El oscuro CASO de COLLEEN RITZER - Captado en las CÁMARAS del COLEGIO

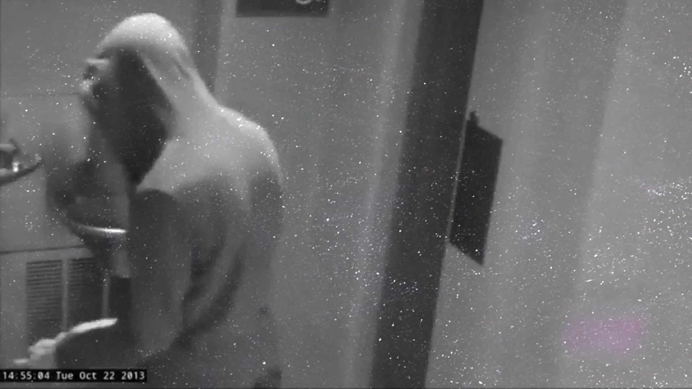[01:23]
Hasta se mete en el mismo baño. Lo que seguiría luego son 11 minutos que quedaron ocultos.
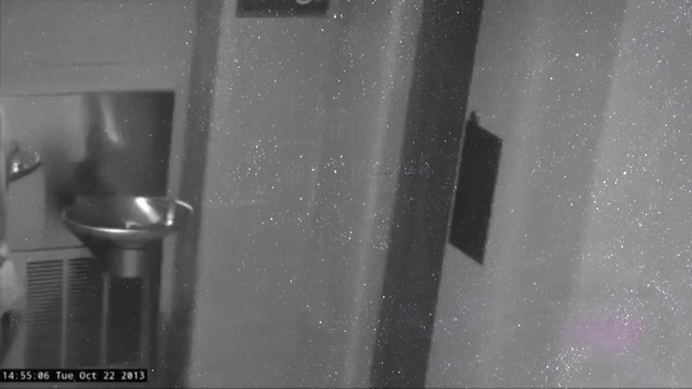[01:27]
11 minutos de los que no sabemos nada porque los baños son los únicos lugares del establecimiento que no poseen cámaras para el respeto de la intimidad de los estudiantes. Se trató de 11 minutos en los que pasó algo terrible. Luego de esos 11 minutos, una estudiante entra al baño. Por alguna razón termina girando sobre sus talones y se va. Esto parece disparar una reacción en Phillip que sale unos segundos después.
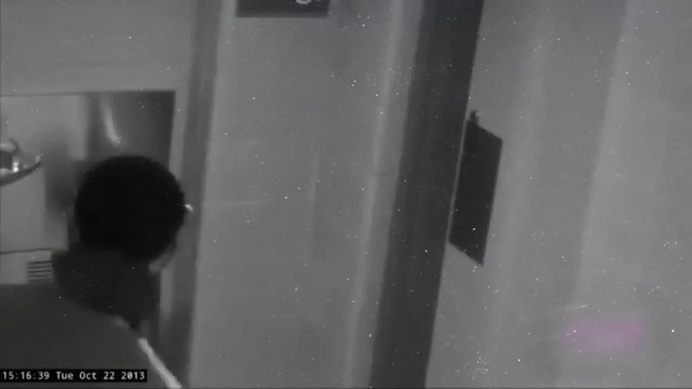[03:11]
¿Pueden suponer qué va a pasar? Exacto. Phillip se dirige al baño con su nueva adquisición y pasa allí otros cuantos minutos.